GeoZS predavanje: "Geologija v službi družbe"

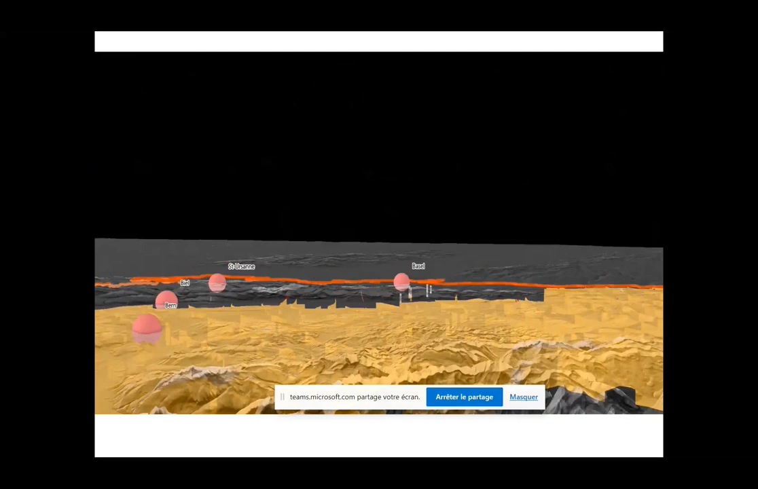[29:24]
idea of the geometry of the underground with some a couple of cross section the
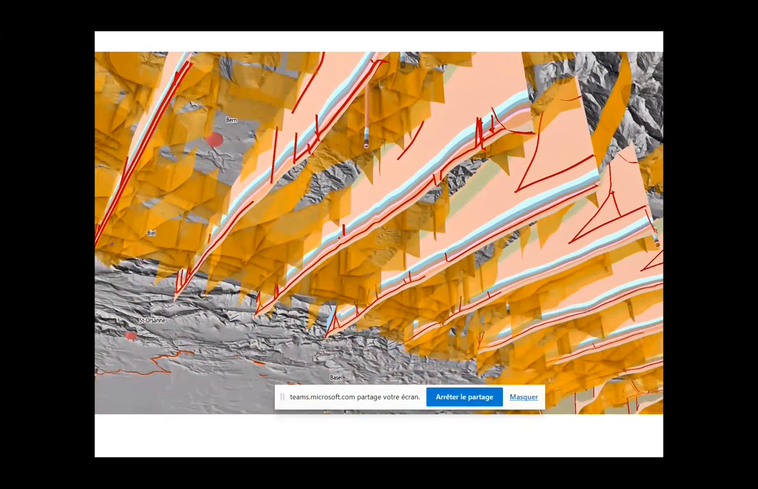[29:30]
color will be for example the blue will be for the mom and so on and then we can put other attribute like temperature stress field